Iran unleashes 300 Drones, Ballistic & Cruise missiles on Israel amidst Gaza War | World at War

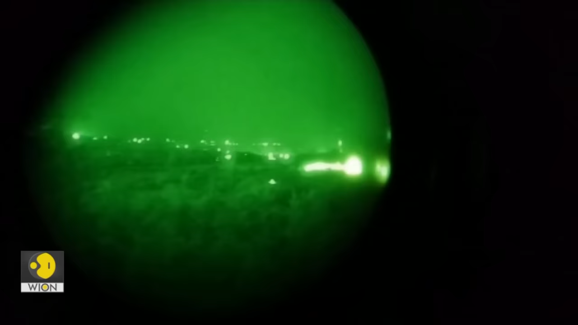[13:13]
pitched battles are being fought in the dead of the night armed with light weapons and often crudely manufactured explosives myanmar's ethnic rebels have
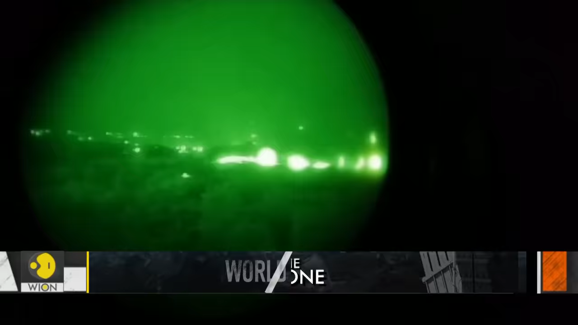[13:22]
managed to inflict one defeat after another capturing large swathes of territory from junta's hands